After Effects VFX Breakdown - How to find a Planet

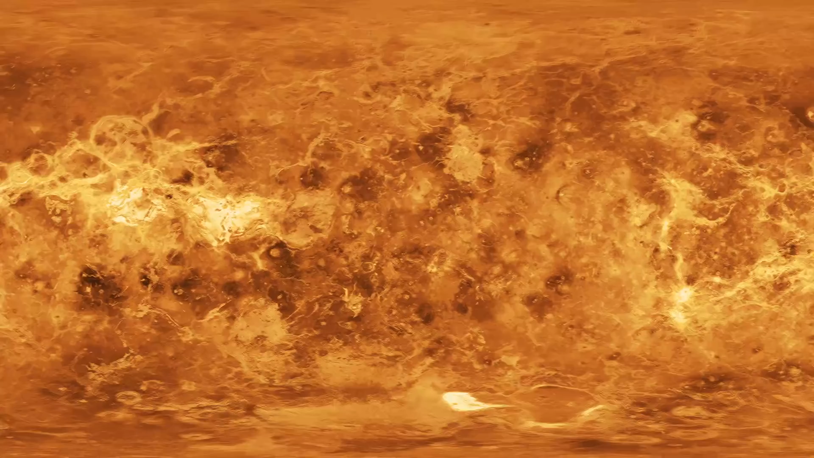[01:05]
example images of Venus to surface show the terrain through the clouds whereas in real life you would just see the clouds once the composite images were created to add